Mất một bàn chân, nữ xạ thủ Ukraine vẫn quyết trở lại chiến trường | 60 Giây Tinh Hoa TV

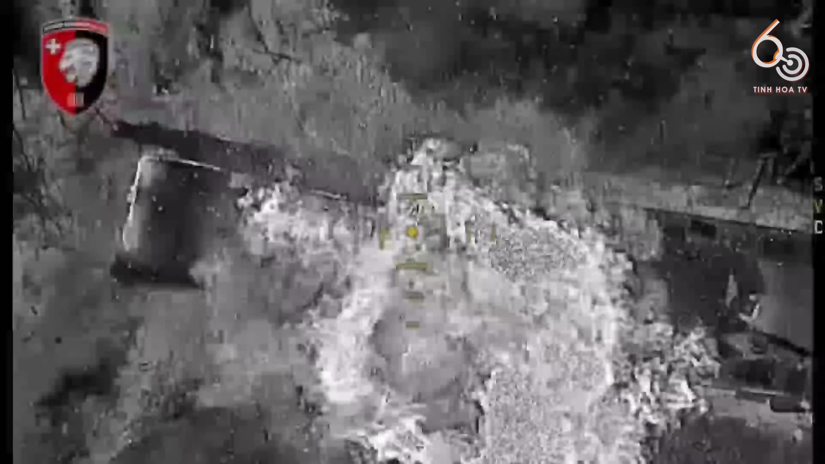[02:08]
Video được quay trong đêm tối cho thấy một chiếc xe thiết giáp
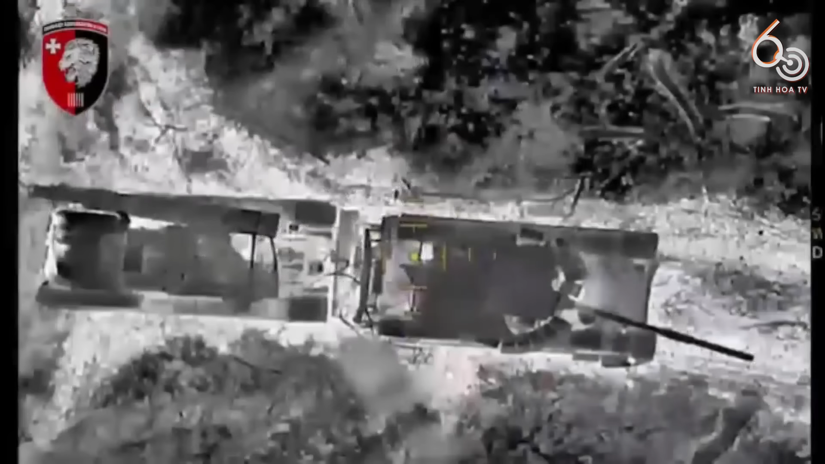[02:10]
BAIM-1 và một xe tăng T-72B3
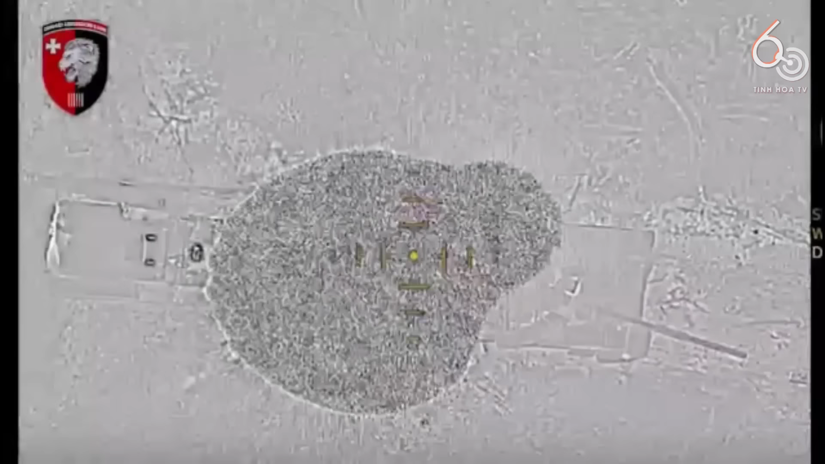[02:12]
của Nga bị một UAV phá hủy khi đang neo đậu ở phía đông làng Totkis,
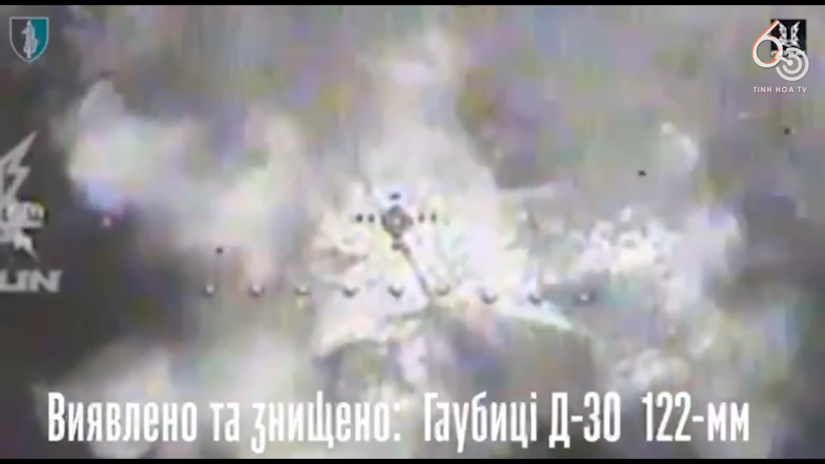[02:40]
trong hơn một tuần, một trong các nhóm pháo phòng không xung kích của Trung tâm Hàng hải số 73 Ukraine đã tiêu diệt một sư đoàn pháo binh của Nga.